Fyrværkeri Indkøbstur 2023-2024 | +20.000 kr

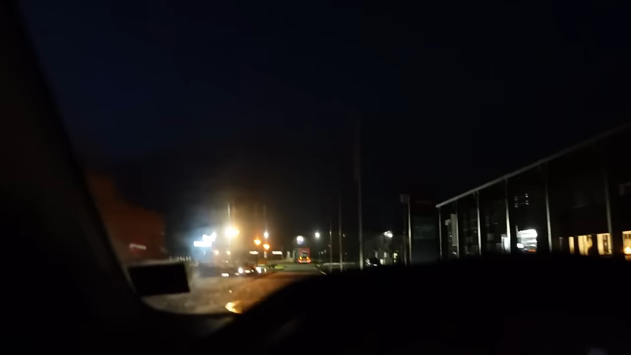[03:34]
Der er mange biler, der holder klar til at få noget crud.
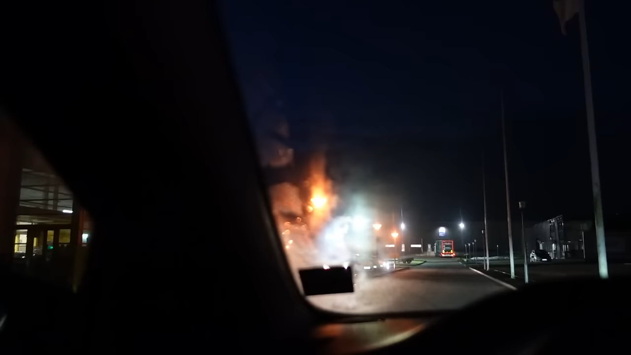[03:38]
Jeg tænker bare, at vi holder ind. Så er det ellers bare om at komme i kø, så vi kan få noget krudt.
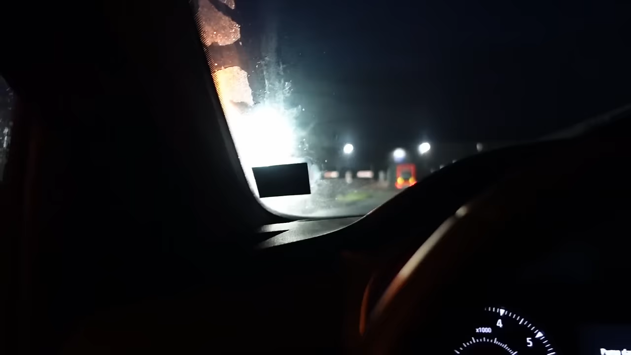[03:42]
Inden at det hele det er udsolgt. Der holder der i hvert fald et par bil. Alt krudtet, der står herinde, klar er i alle de fine container.